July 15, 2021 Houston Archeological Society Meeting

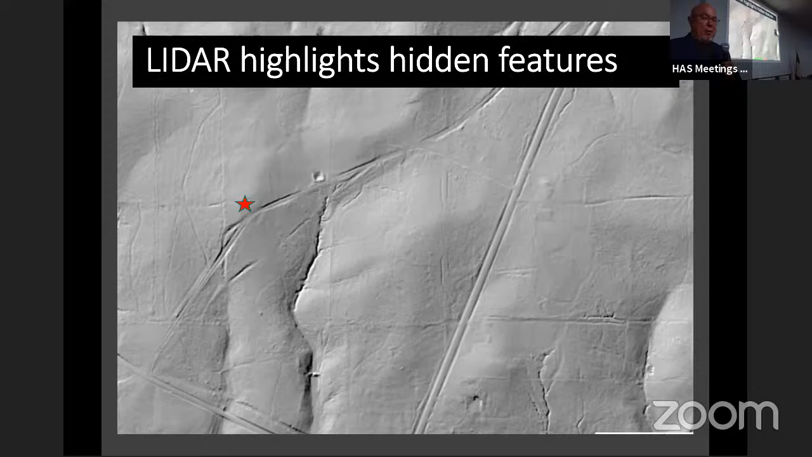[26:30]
That's a, that star is where our family farm is and you can see that route to the southeast of that, that, uh, follows the, uh, the rut that introduced me to this subject.